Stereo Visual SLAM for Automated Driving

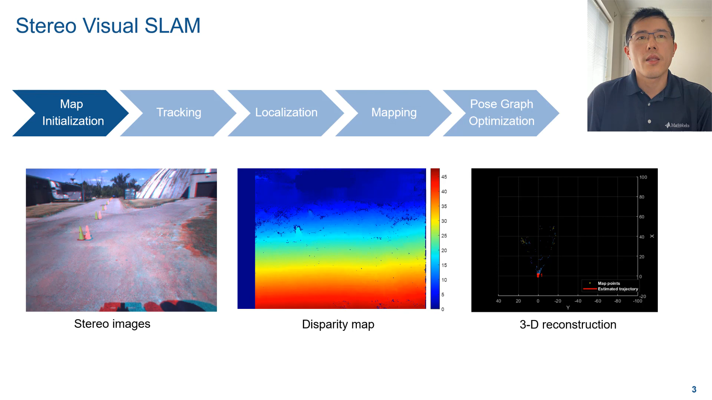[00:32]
The initial 3D map can be created by computing a disparity map between the two stereo images and then computing the 3D world points. Once the map is initialized, you will process each new pair of stereo image as follows. In the tracking stage, you match features of the left image in
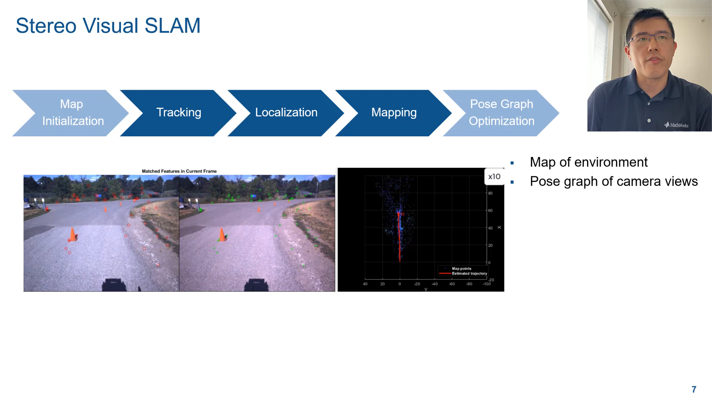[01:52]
The pipeline terminates when loop closure is detected.
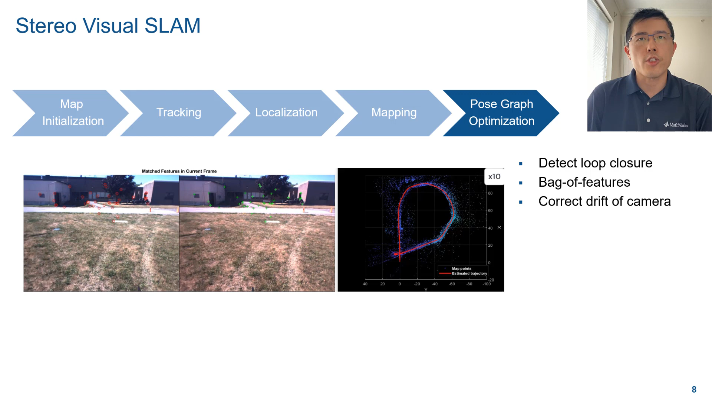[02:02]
That is, the camera returns to a place that has been visited before. Once you find loop closure using the back-of-features approach, you can optimize the pose graph to reduce the drift.
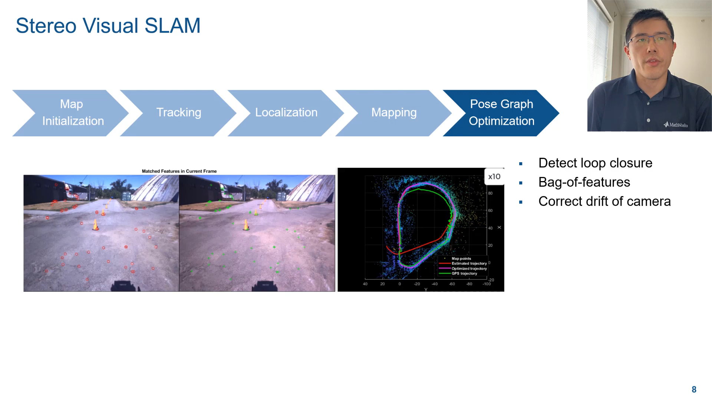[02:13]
Now, let's see how stereo Visual Slam can be used in automated driving.